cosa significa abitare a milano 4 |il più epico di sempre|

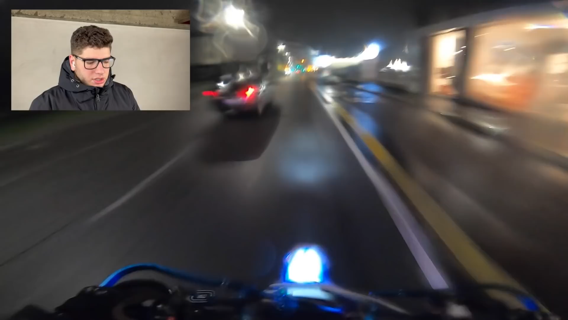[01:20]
vedeva molto bene E praticamente c'era questa macchina qua Che si è spostata da una corsa all'altra
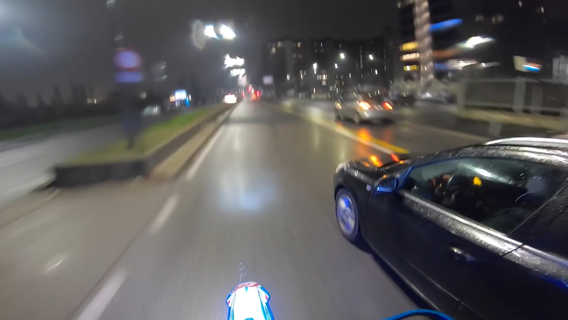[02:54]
La vedi questa? Questa qui la vedi?
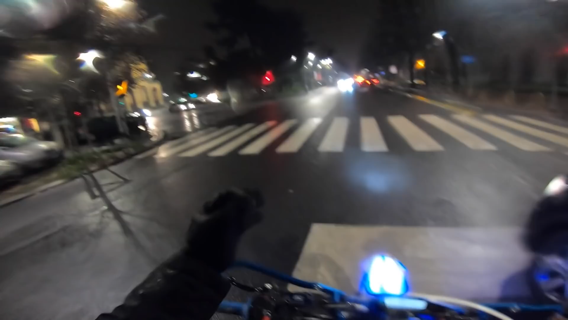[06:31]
Io non ho parole Cioè Ma Un Mentre guida Guida Non che Mentre guida Fuma E usa il telefono Tetti Io ho capito Che è fermato Il semaforo Però Non penso Che quando riparti Mette via il telefono E buttagli una sigaretta Cioè Nel senso Cioè